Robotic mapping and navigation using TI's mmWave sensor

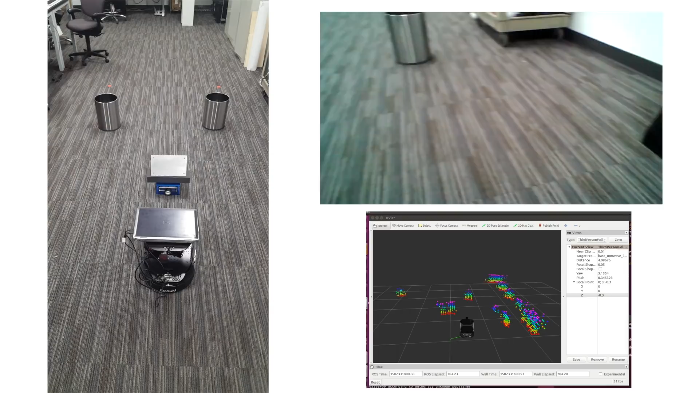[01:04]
Next, using MoveBase, we specify a target destination and orientation. Again, using only a single millimeter wave sensor, we've been able to detect objects in the robot's path and navigate around them to reach the destination successfully. To order an IWR 1443 EVM and download the millimeter wave ROS driver package, please go to TI dot com.